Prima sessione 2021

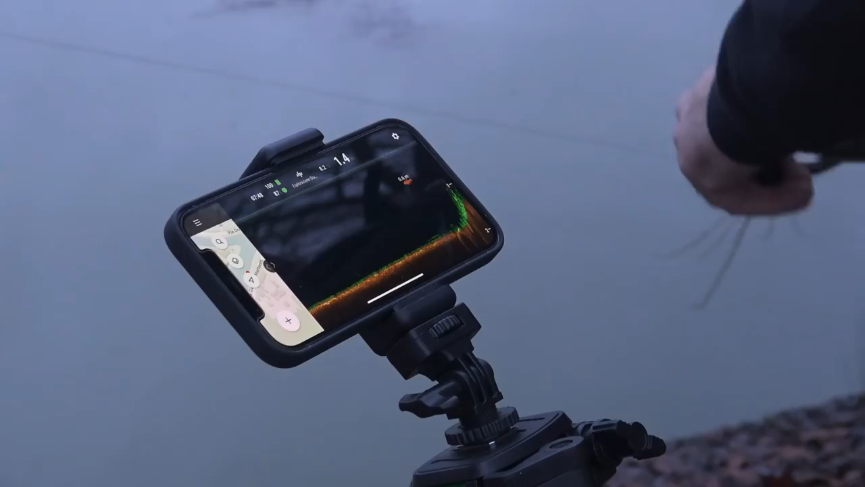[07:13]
di ecoscandaglio, succedeva che magari c'erano dei piccoli blocchi dove si interrompeva un attimo l'immagine e poi riprendeva. Ecco, con questo ho potuto vedere che non succede. Questo perché hanno cambiato anche l'applicazione, non è più l'applicazione per i possessori di Dipper Pro Plus, quelli che lo hanno e hanno già l'applicazione, hanno cambiato l'app.
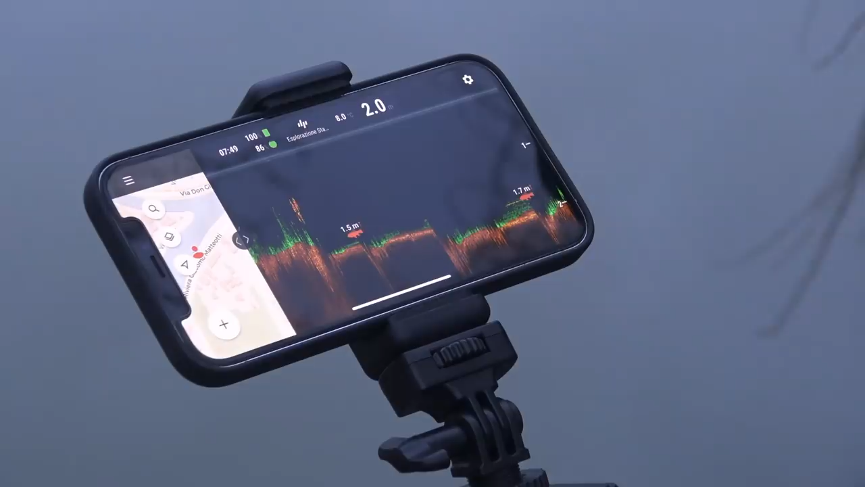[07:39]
Ora c'è un'app nuova, si chiama Fish Dipper, Fish Finder, un attimo che non me la ricordo, la vedo un attimo,